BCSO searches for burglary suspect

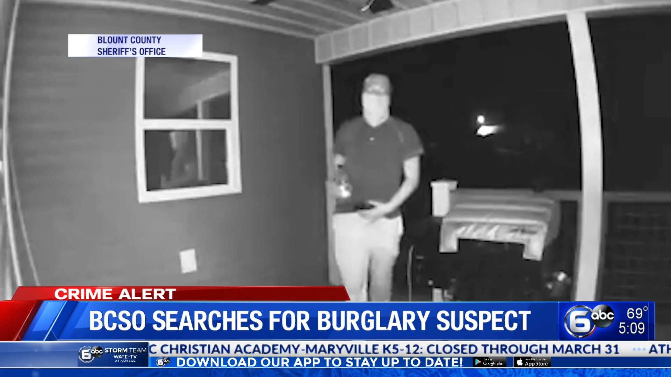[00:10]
It happened yesterday at several homes off of Cave Mill Road and Mullendore Street east of Maryville. The suspect caught really well. Take a look there on surveillance camera at one of the homes. The Blount County Sheriff's Office says he tried to break into at least one other house. You can see him there with a bandana wrapped around his face creeping up the stairs there. It looks like he has a handgun. Tucked into the waistband of his pants. Now we're told he did not successfully break into those homes, but he did burglarize a trailer on one of their properties.